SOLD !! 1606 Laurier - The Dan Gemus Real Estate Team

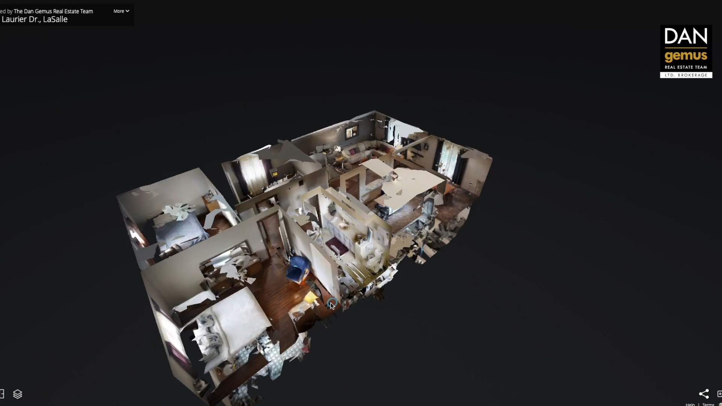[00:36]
You can take your time walking through this house on your smartphone, your tablet, or your computer.